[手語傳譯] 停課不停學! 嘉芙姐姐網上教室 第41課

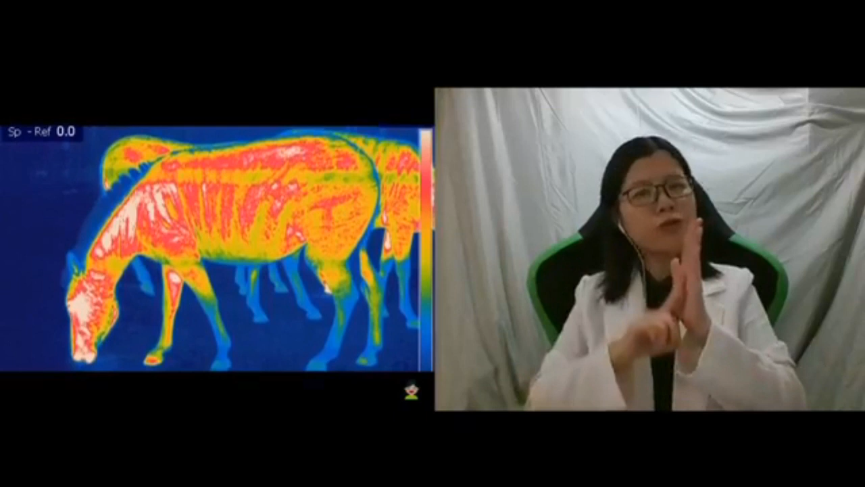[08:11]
因为白色可以反光降温相反黑色就吸光和升温